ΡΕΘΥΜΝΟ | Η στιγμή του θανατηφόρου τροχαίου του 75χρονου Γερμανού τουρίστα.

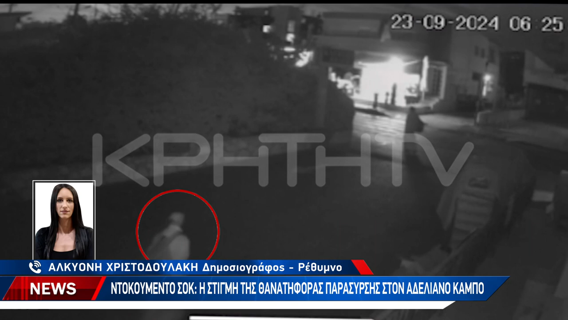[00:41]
είναι συγκλονιστικό ένα βίντεο το κουμέντο το οποίο πραγματικά παγώνει το αίμα. Είναι η στιγμή που ο 75χρονος άντρας προσπαθεί να περάσει την διάβαση ακολουθώντας την σύζυγό του, οι οποίοι κατευθύνονταν προς τη στάση του λεωφορείου για να πάρουν το λεωφορείο να πάνε στο αεροδρόμο να επιστρέψουν στην πατρίδα τους. Αυτό σημειώθηκε στον Αδελιανό Κάμπο γύρω στις 6.30 ώρα. Το μπορεί λίγο πριν τις 6.30 όταν ένας 50χρονος δικυκλειστής παίρναγε από το σημείο την ώρα που διέσχιζε ο άντρας τη διάβαση και τον παρέσυρε πετώντας των δεκάδες μέτρα μακριά.